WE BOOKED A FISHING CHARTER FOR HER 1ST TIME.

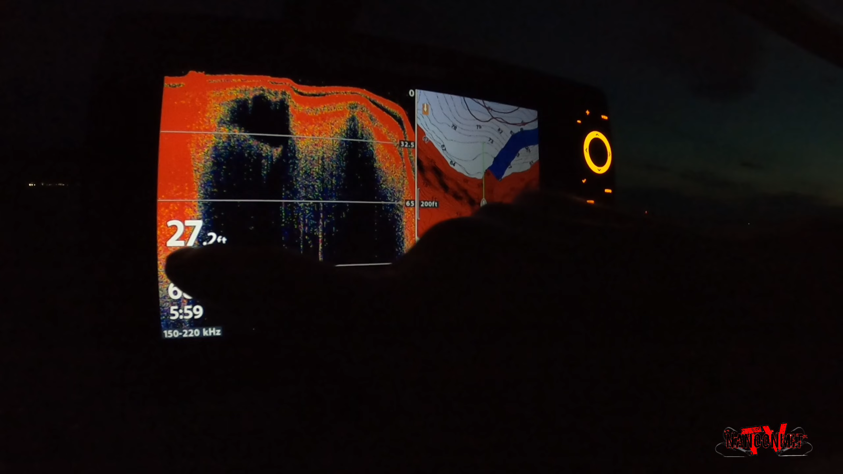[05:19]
It's dropping down. And this is our GPS.
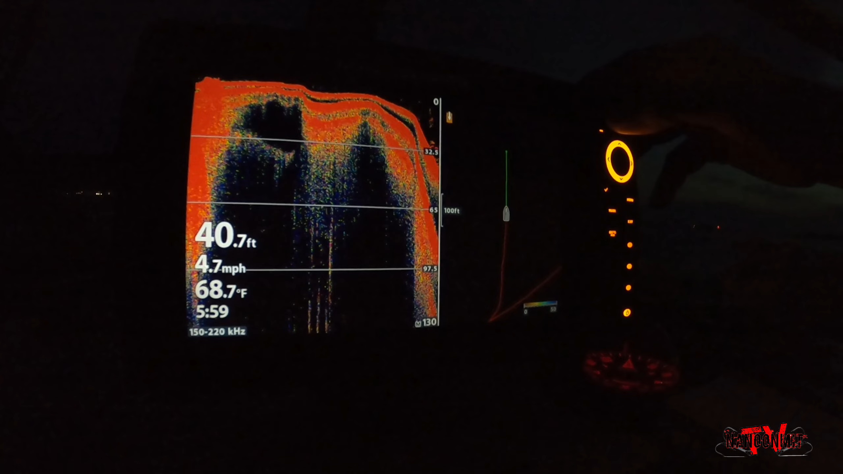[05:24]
On screen: depth 40.7 ft, water 68.7°F, speed 4.7 mph
This shows us where we're at out in the bay.
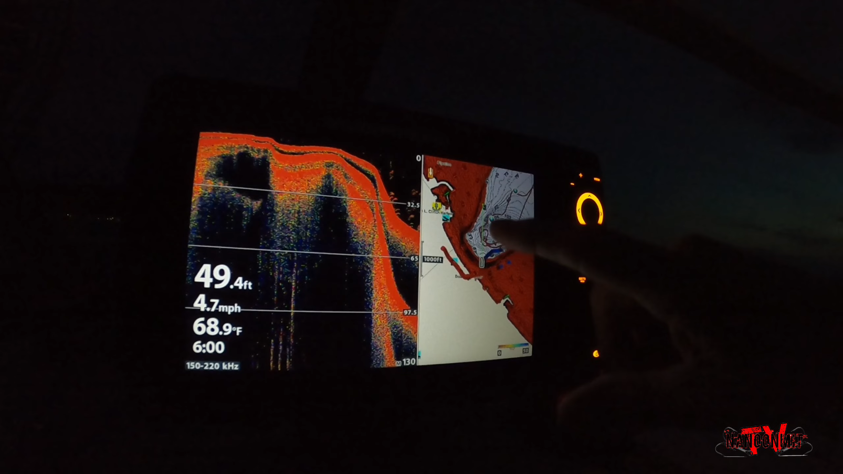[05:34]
On screen: depth 49.4 ft, water 68.9°F, speed 4.7 mph
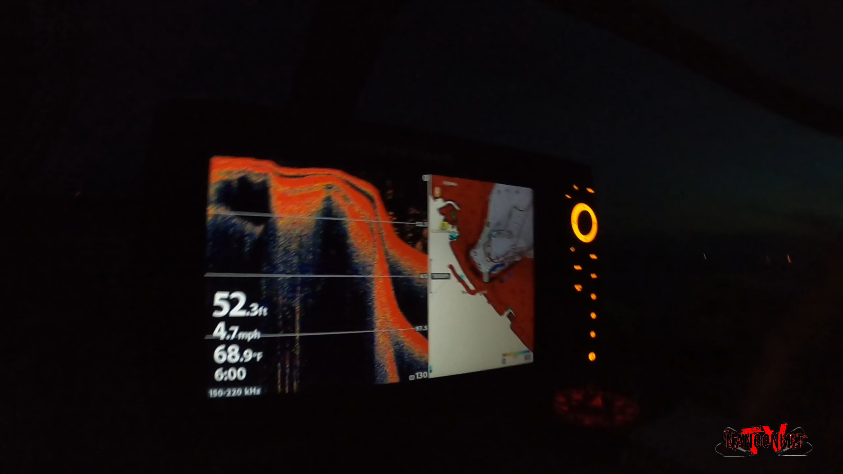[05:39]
On screen: depth 52.3 ft, water 68.9°F, speed 4.7 mph
Red lines here are where we've traveled already.